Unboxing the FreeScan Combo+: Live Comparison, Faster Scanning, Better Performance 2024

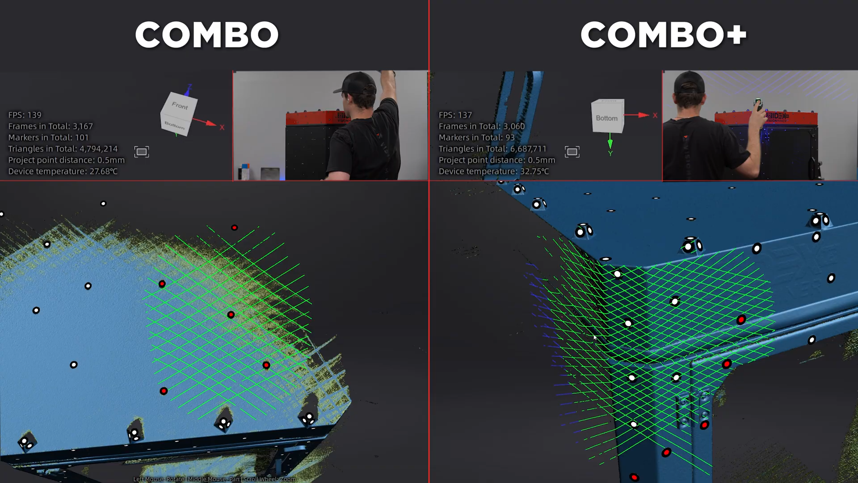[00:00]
As we can see here, he's almost done, and this is actually a significant difference.
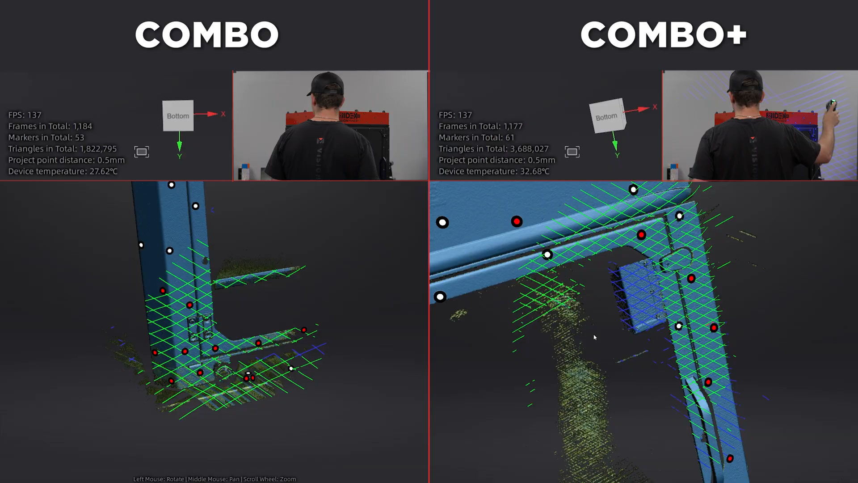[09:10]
And everything is turning blue, which means you have dense data on the FreeScan combo much faster.